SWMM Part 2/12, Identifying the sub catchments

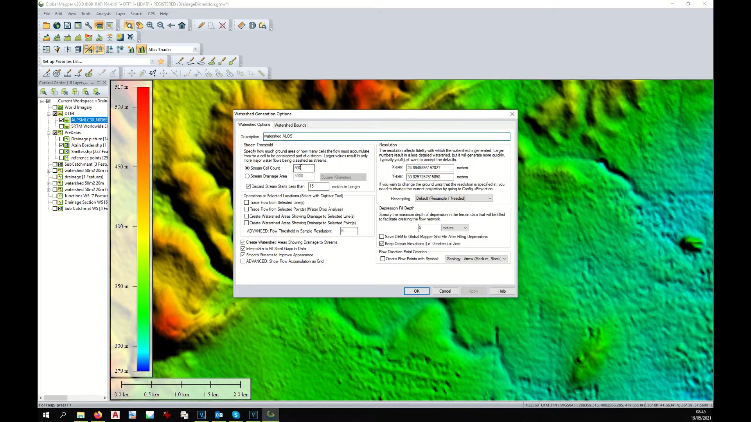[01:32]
the name of the layer that you want to create under stream cell count put the number 500 but you can play around with these figures to see the result select watershed bound in order to limit the analysis to the area visible on the screen and click ok it might take some time
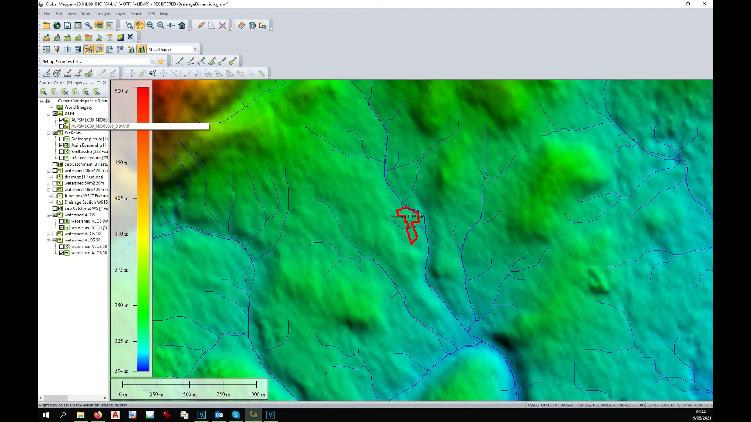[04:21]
model i can see now that the main part of the water goes